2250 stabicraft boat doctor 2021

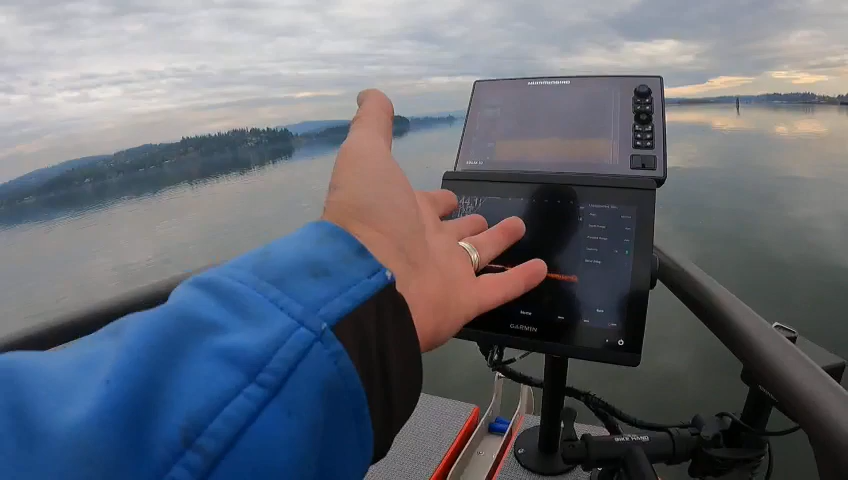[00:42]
how bam zoom and then see the little and then the arrow points for the
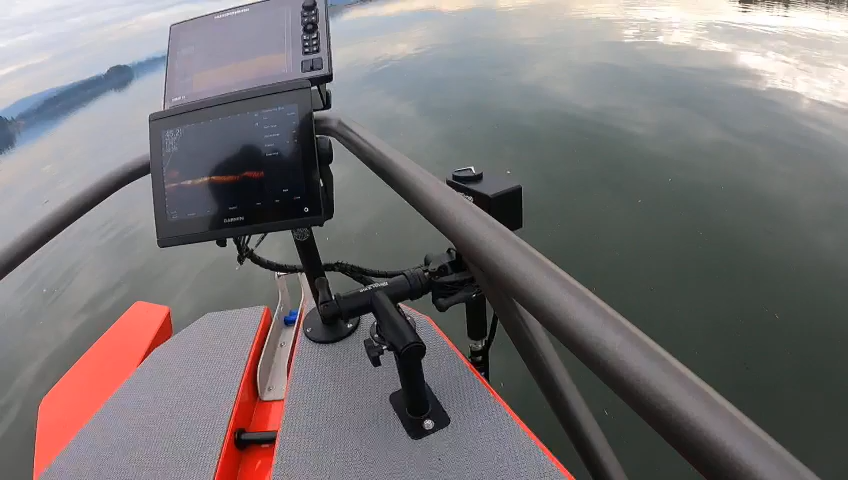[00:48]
transducer spacing see right there's a surface wireless remote then you also have a foot remote then
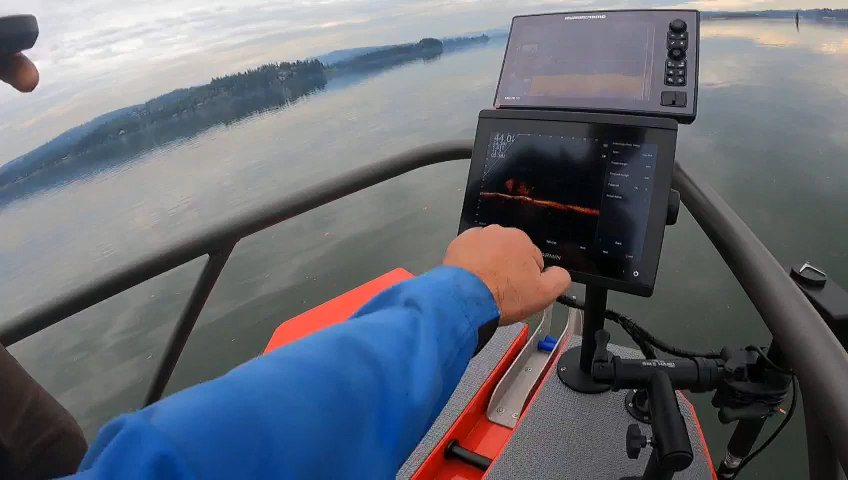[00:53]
look right down there you got some movement down there this is the top of the boat you got all your range settings in here
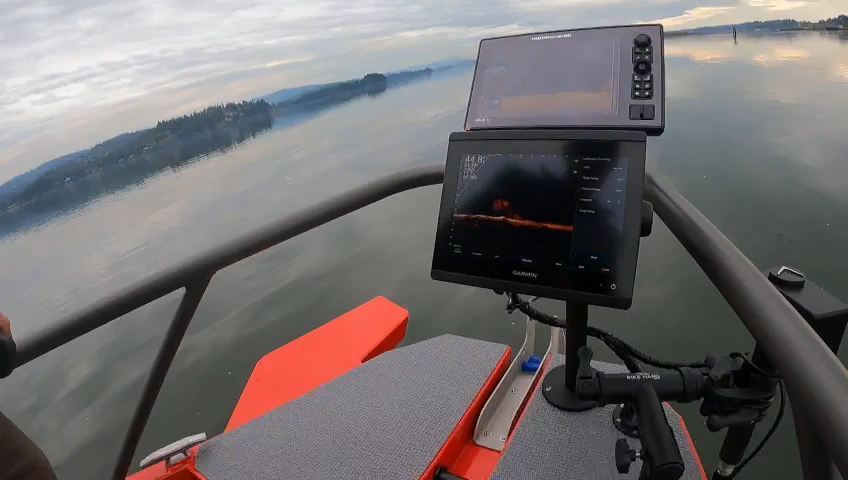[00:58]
i mean it's cool as all get out see right here everything changes see that big blob
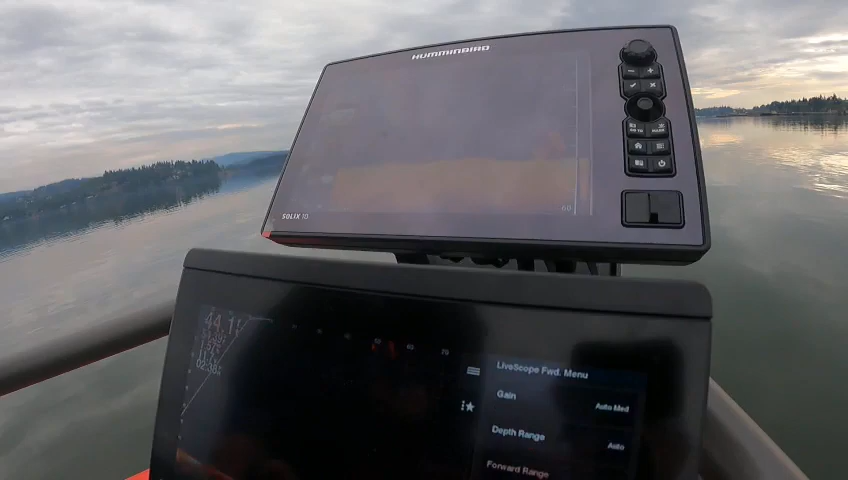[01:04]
i just seen it it just went by us it was right over here a second ago when i first if you look back at the video
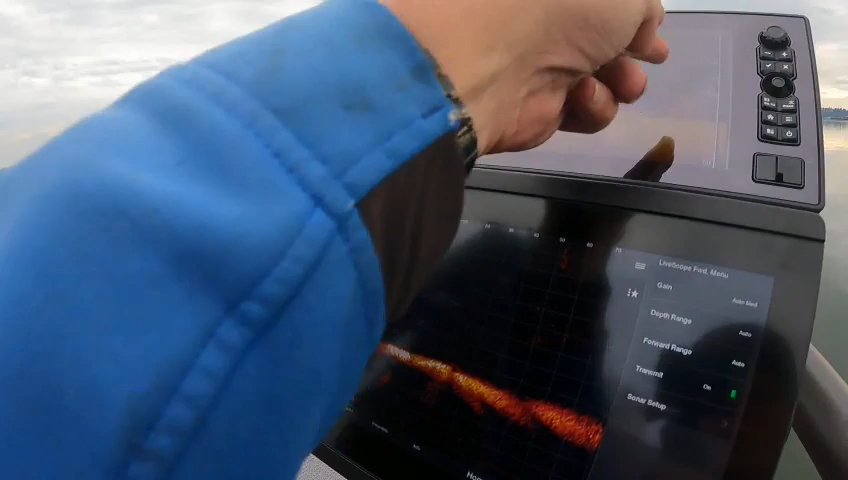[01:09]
that blob was right here so it is picked right there is another blob right here's another fish
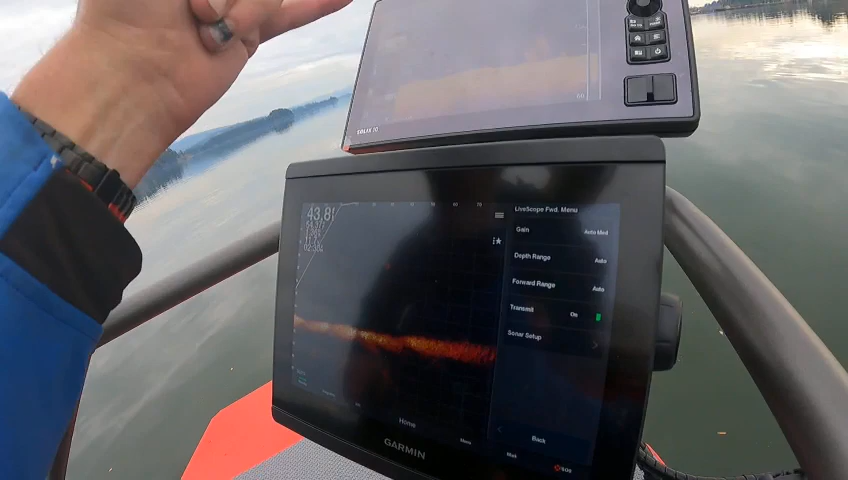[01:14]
fish and if you get really good on these adjustments you
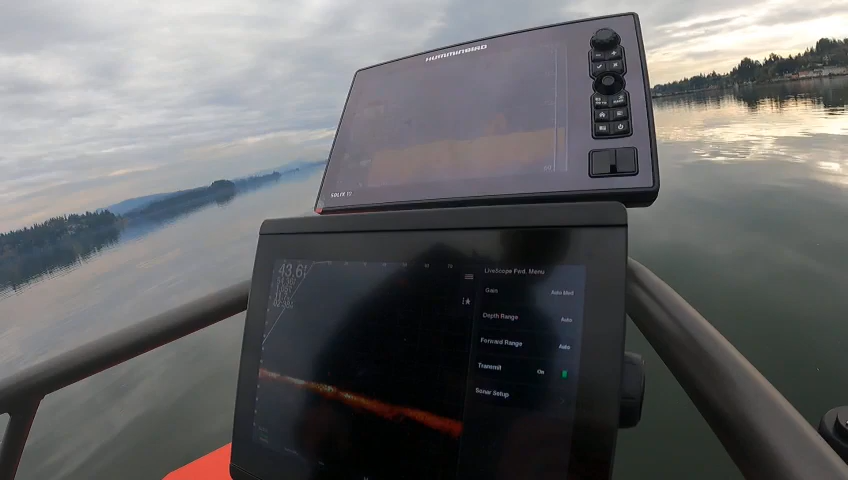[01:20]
can actually put stuff down in there and see your fishing line down there and your lure and just
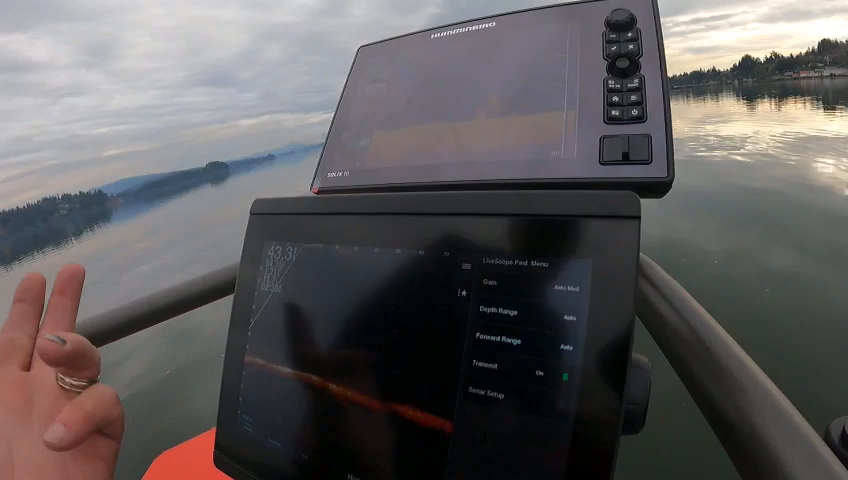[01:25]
drag it right behind the fish see right here boom boom he's got it forward so that's stuff coming
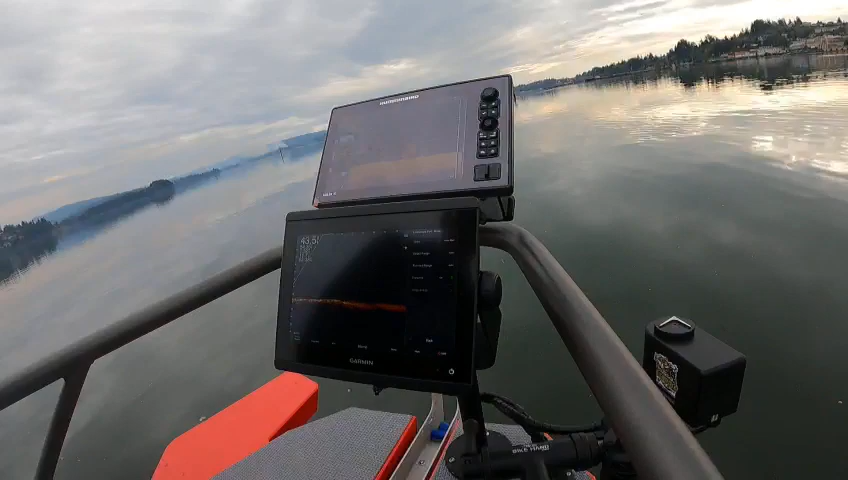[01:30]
at us right here that's the stuff going underneath us so you're getting them coming and going is what you're doing yeah cool yeah that's pretty neat
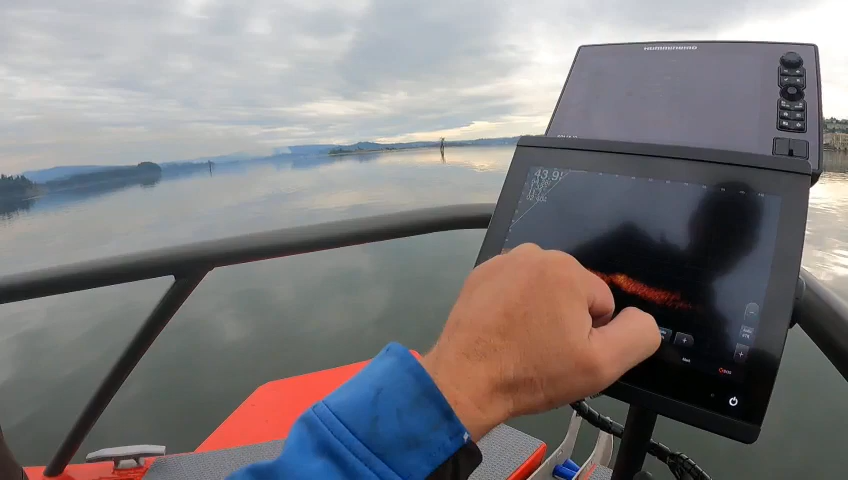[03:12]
here then you can put your line down see we can put that line right in their mouth how about that and then like you see there there's our line right there you see now see isn't that cool pretty
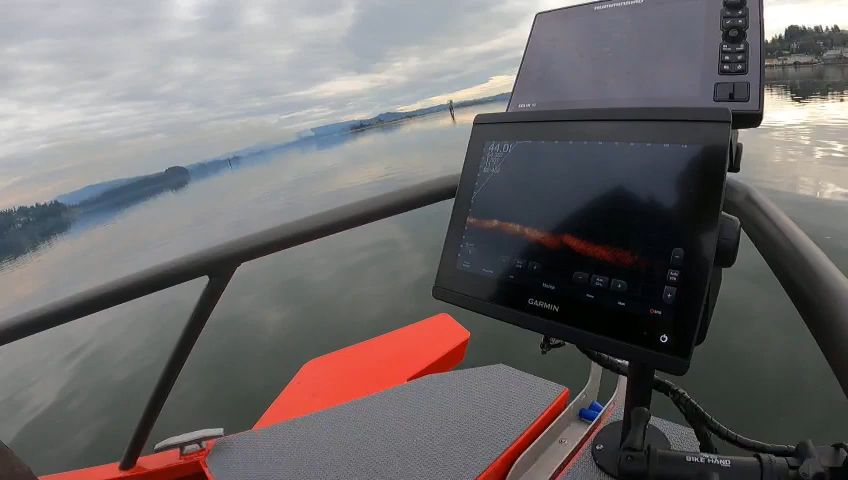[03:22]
cool that's right there see that there now if he points it it's going to be gone because he had it facing the back of the boat now you can't do that with one of these it would because this reaches
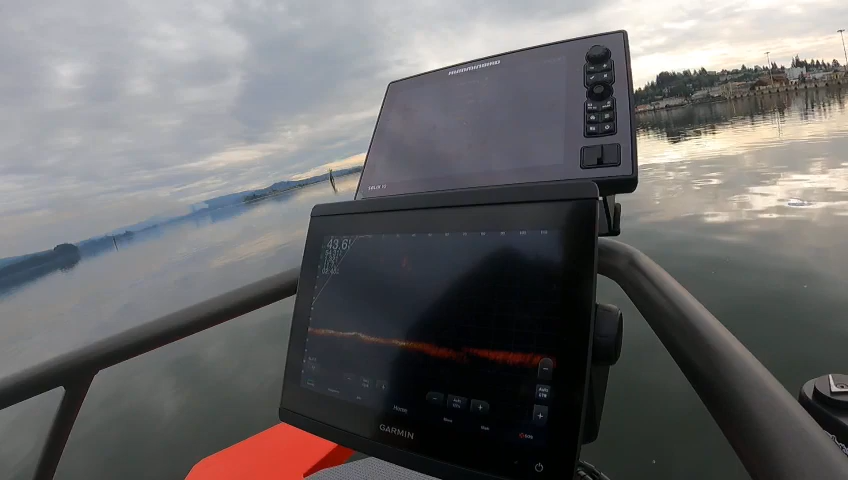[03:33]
a hundred and some feet back behind the boat there's our line yeah see wow seeing you can do your range we're at 110
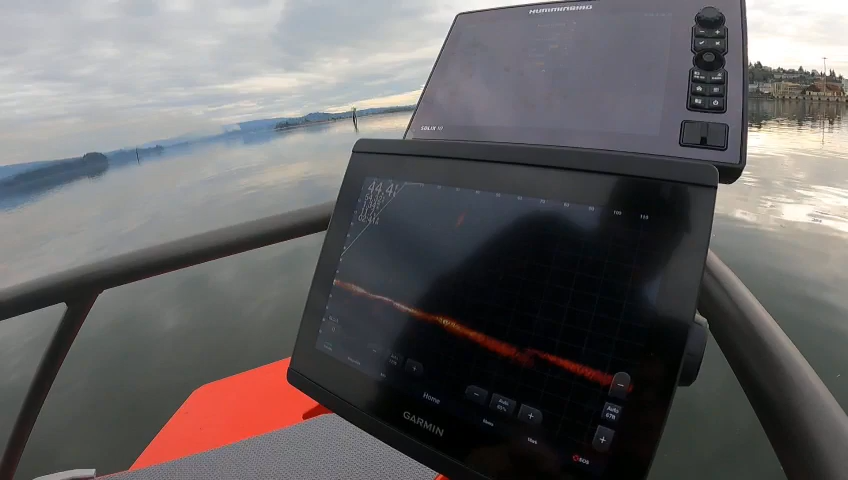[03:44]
you go to 100 something out 160 feet uh so this is reading back now again which i think we're way behind it now
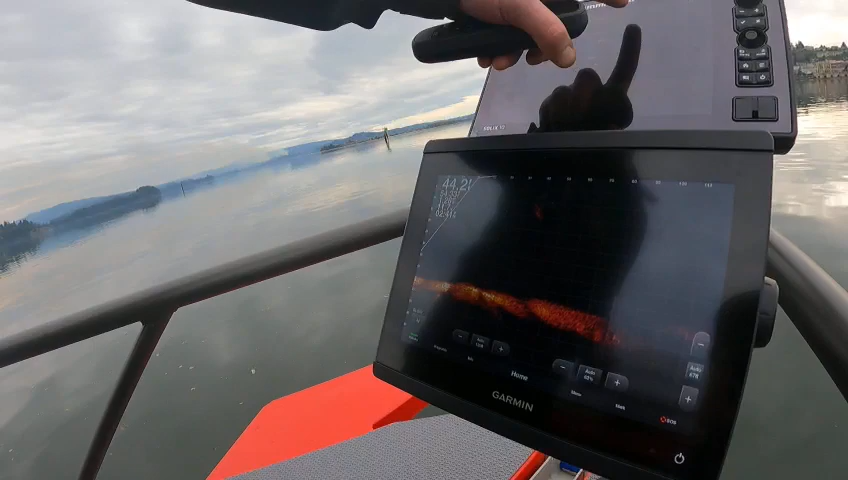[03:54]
now we might want to go ahead we're at 50 44 feet now just bring it up show it on auto
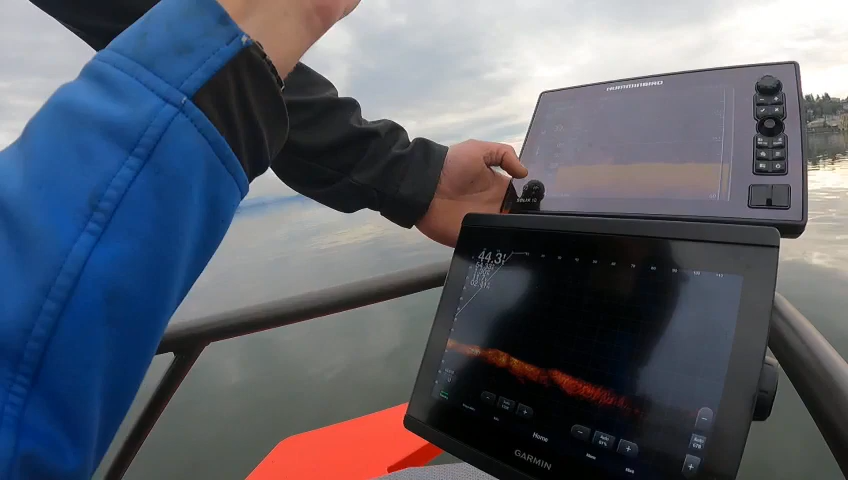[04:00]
confirm look at that look at that oh then look at this they say hey maybe we're going too